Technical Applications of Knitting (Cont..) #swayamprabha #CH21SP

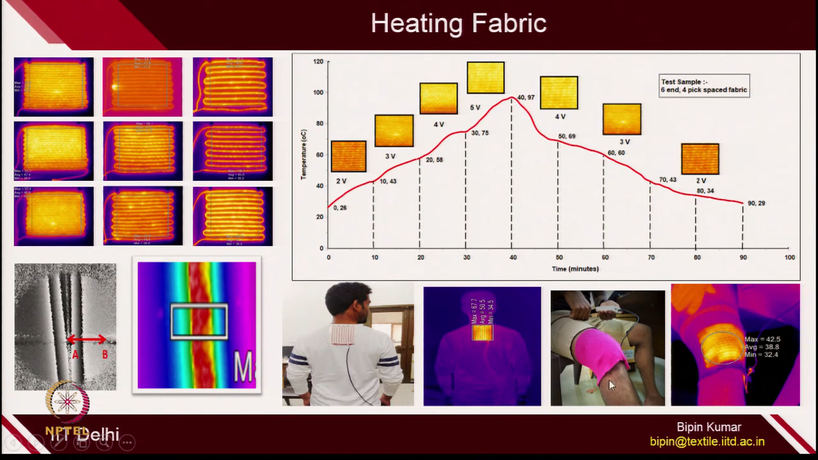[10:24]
You can control different thread densities. And with the help of different level of voltage, you can generate different temperature. And you can use it underneath the garment and for orthopedic applications and for normal heating application.